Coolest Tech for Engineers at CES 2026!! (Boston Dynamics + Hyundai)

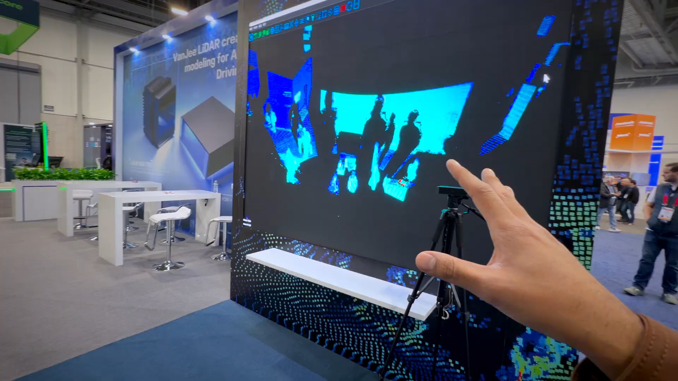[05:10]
where do you see the depth in the image by the way so you don't see the depth because you have this map this
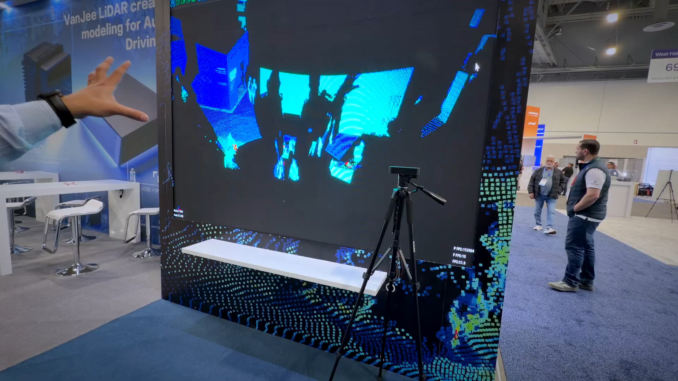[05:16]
is called point cloud point cloud yeah this is the point cloud then the point cloud gives the data to the processor so this is
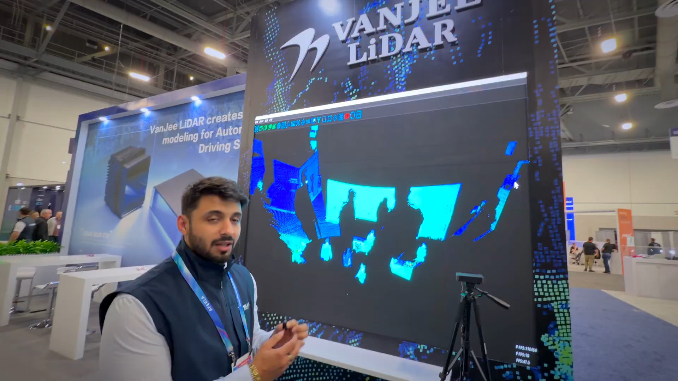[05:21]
basically our automotive lidar and it's based on TOF which is time of flight a principle so what it does